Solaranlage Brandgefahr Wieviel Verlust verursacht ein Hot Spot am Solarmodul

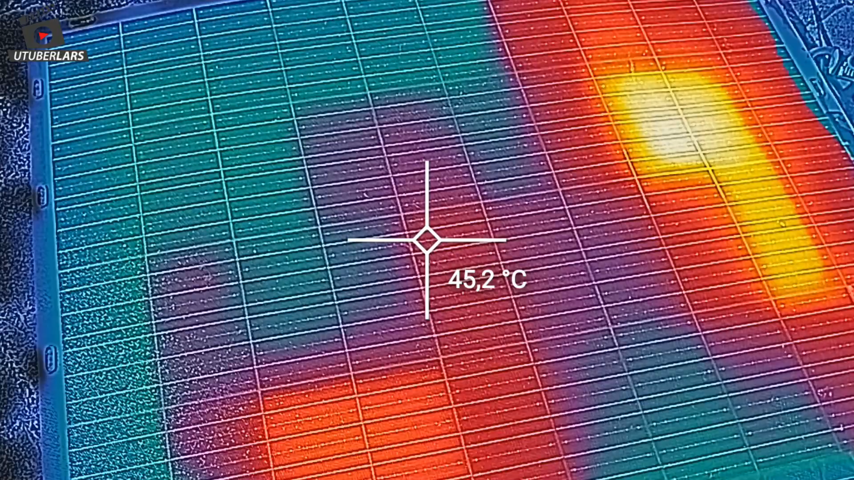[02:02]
On screen: spot 45.2°C
Und die entstehen halt durch diesen Zellenbruch, aber auch nicht da, wo letztlich der Zellenbruch war.
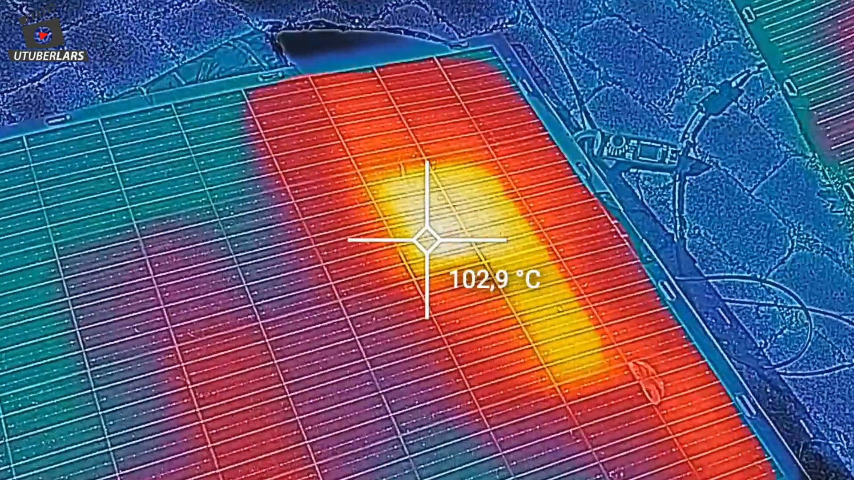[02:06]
On screen: spot 102.9°C
Ja, das hat mich auch erstaunt, also bei meinen Versuchen habe ich festgestellt, immer eine Zelle oder ein paar Zellen drumherum wurden extrem heiß,
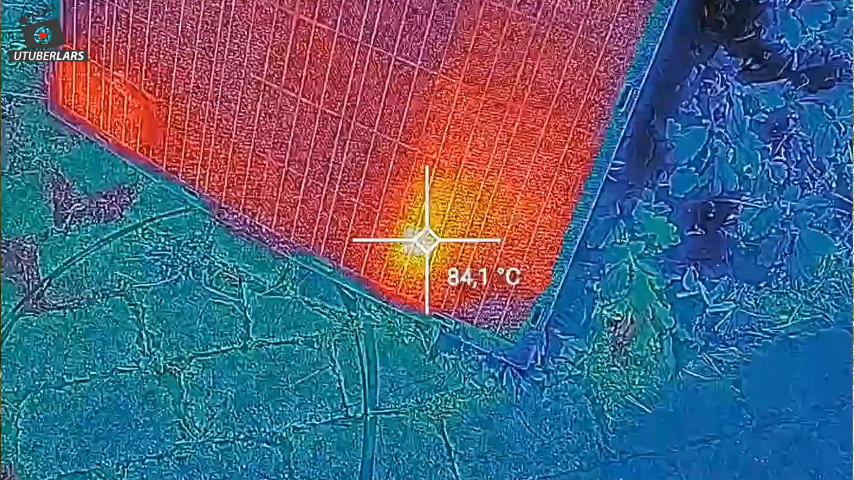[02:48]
On screen: spot 84.1°C
Vorher waren es immer nur 80 Grad, 90 Grad, dann kam wieder mal eine Wolke,
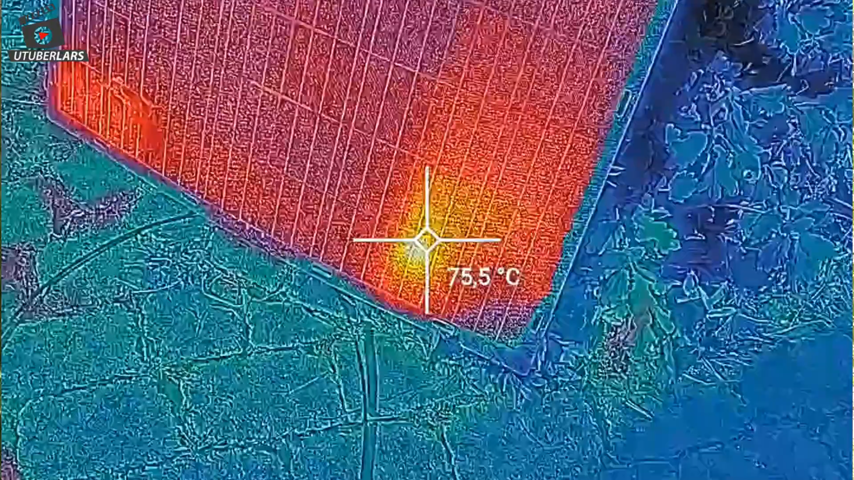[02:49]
On screen: spot 75.5°C
hat es sich wieder abgekühlt, aber dann wurde es auch nicht wärmer als 80, 90 Grad.
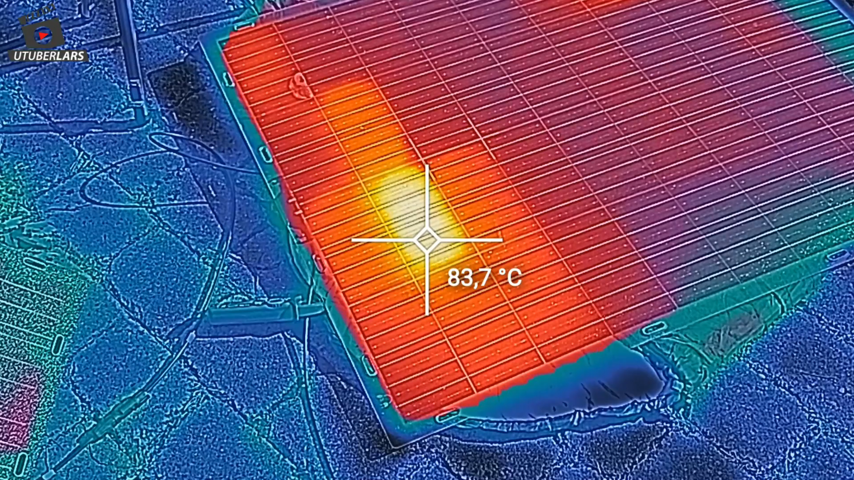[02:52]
On screen: spot 83.7°C
Dann wollte ich schon aufhören mit meinen Projekten und dachte mir, das hat alles keinen Zweck, ich schaffe es einfach nicht, einen Hotspot zu erzeugen. Und dann kam zufällig die Hausecke rum und hat so eine kleine Stelle vom Modul verschattet.
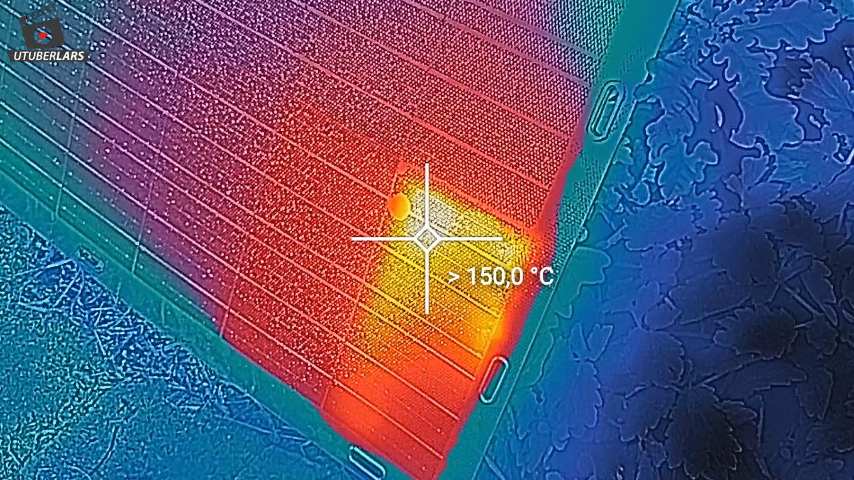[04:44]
Wie gesagt, ich habe es halt an dieser Stelle, wo es über 150 Grad gerade gebrutzelt hat, habe ich einfach mal ein Streichholz genommen und die Spitze in die heiße Stelle gesteckt.